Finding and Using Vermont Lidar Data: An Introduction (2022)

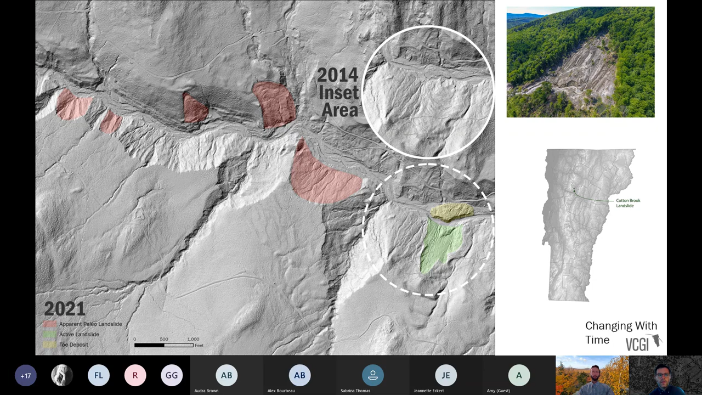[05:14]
at 2021 shows where that cotton brook brook landslide did occur and again this is just some signifying that not only is information changing in space but also with time and it's one of our tasks to maintain current and relevant information the things we provide here are
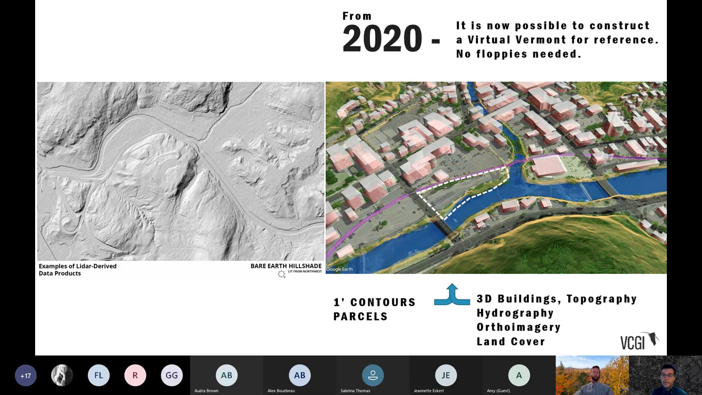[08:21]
that allows you from sort of the comfort of your professional workstation with an internet connection to see this virtual vermont for reference and the lidar product products are a key component of that as you see as we cycle through some of the images on the screen here so let's get to our first stage here so what is what is lidar before we continue we're going to
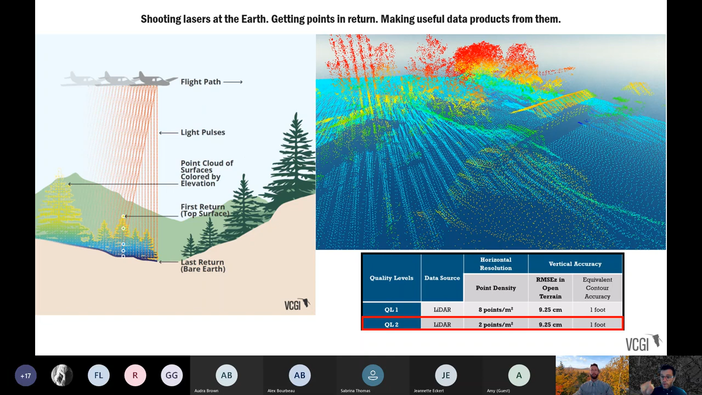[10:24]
lidar which is about the equivalent of two points per meter squared or basically a one foot contour interval in detail across the entire state what you notice when you're looking at this is that while this is all fancy and interesting having all of this information and a bunch of dots isn't really useful right you've got to make things from this but before we get there i just want
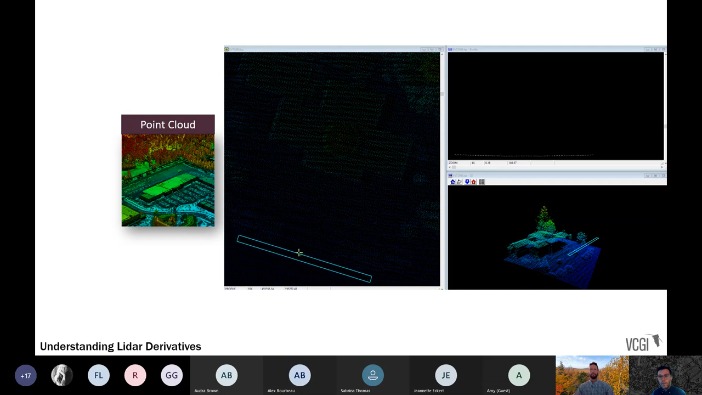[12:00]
associated with it that we can take and make derived products from so this is what we mean by when we say point cloud cloud from that originating product we query that information for filtering out based on we call the first returns or the top of the features that were hit out in the landscape as well as the ground the surfaces that represent sort of that bare earth and split those two products apart and from doing that we can create these derived products such as what we call a dsm or a digital surface model or at
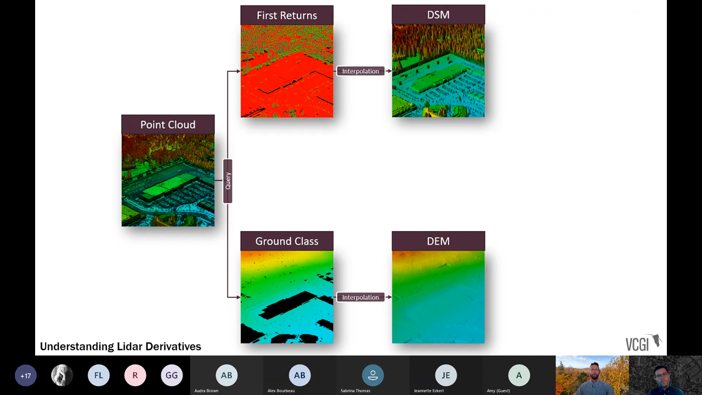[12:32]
the ground class level a dem a digital elevation model that represents just that bare earth as if you scraped all of the features and structures and buildings and trees away when you compare the two of them you create or can create what's called a normalized digital surface model that's all the things in between that represents the heights of those features and then even more derived products that
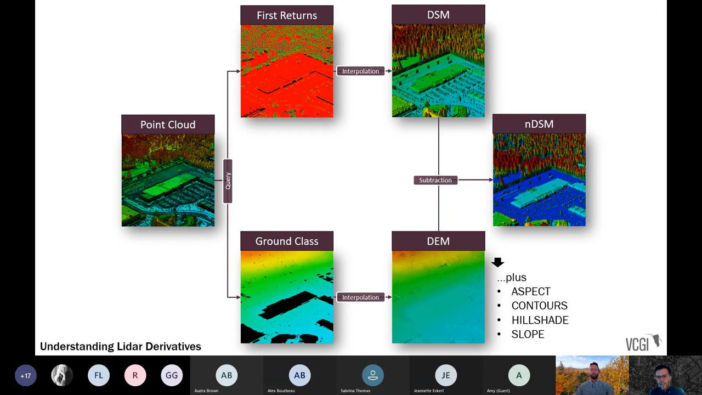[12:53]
are actually the useful things that people are most interested in such as your slope aspect your contours your hill shade and your slope percentage each one of these things are what we mean when we say lidar derived products or lidar derivatives these are the things that end up being used most often for a variety of purposes and this is again an
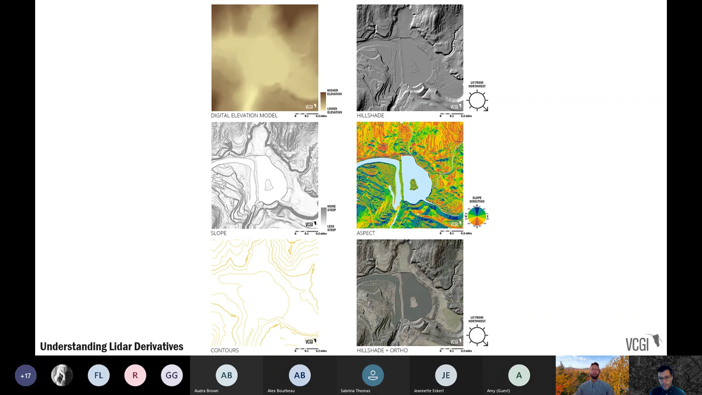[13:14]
example of what these look like so to sum up about this in terms of what is lidar it ultimately what we mean is we want lidar derived products and there's really many of them that are applicable in good fortune vermont to all statewide so each one of these different things whether it's a digital surface model or the the slope of prevailing slope percentage uh the bare earth hill shade one for contours
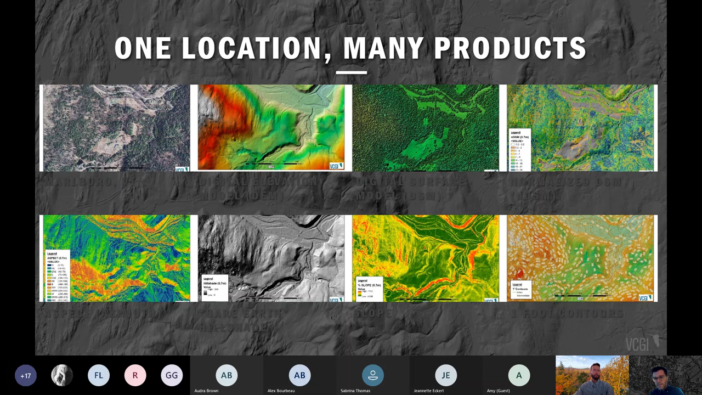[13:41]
this is available for all all of these derived products at any one location as you can see in this example here in marlboro vermont the different layers turned on one key point that we want to make
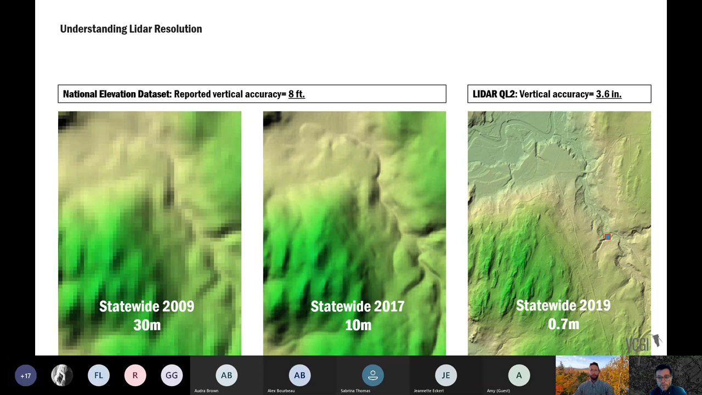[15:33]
sort of quantum leap forward in the resolution available with this ql2 product in the right hand image as you can see it's just far more information that we now had our disposal to create these products from which is only going to improve with time each one of these products
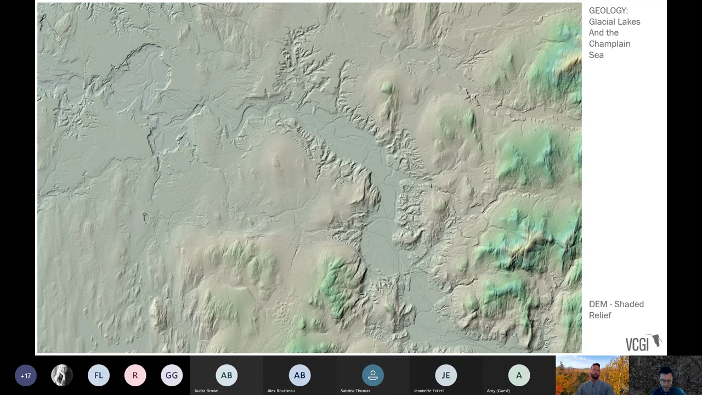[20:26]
at that shaded relief digitally you can see even more information for example here's an inset image zooming in on the corner of the winooski river corridor and you can start to make things out such as human-made infrastructure like rail lines or roads or even pads to foundations there where you see sort of a loop at that bottom left of the inset to the actual tributaries and erosion channels that lead
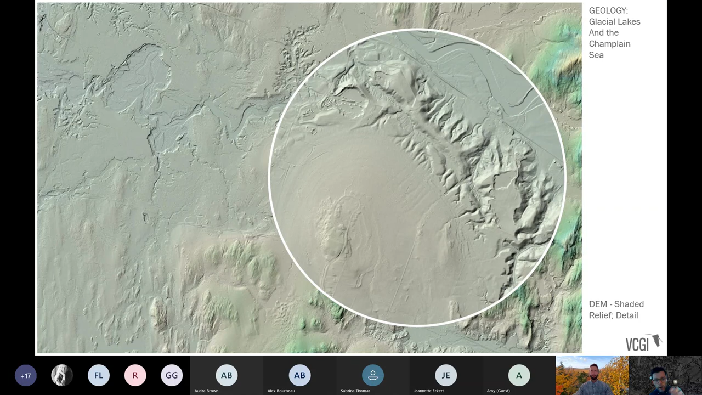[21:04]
ultimately to the waterway of the present day winooski itself see some quarry like features in there as well all of these are made available again at the resolution that we have available in what's called the digital elevation model presented as a shaded relief and professionals can do really interesting things like that with this information in
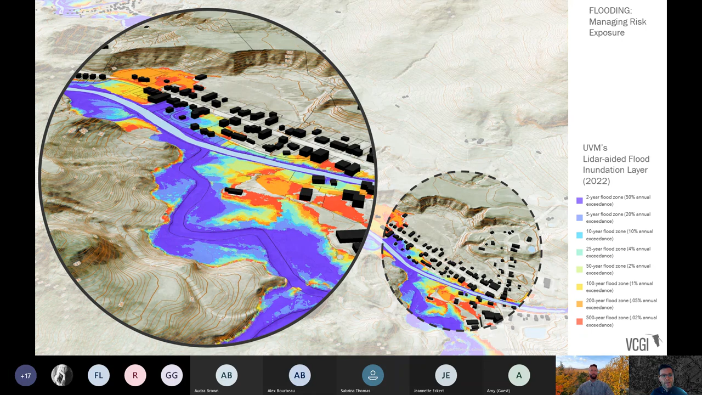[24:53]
this provides an incredible new level of detail looking at potentially flood flood risk and making planning decisions thereafter and just a note that whenever we release this kinds of big big you know big